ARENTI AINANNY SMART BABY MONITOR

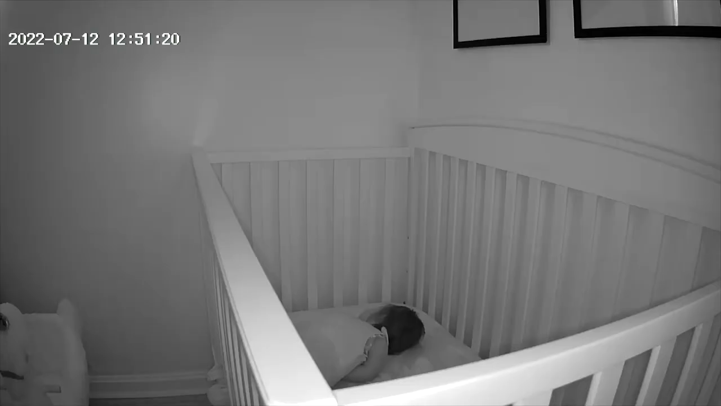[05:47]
of is that you can connect this monitor to your alexa or your google home how cool is that all